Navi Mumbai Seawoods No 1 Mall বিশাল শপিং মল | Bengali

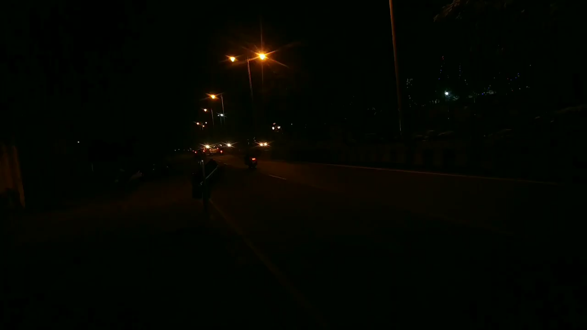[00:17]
ও দেখো নাইট ভিউ সাইডে আছে, এখন বড় খেলার এমনে জায়গা,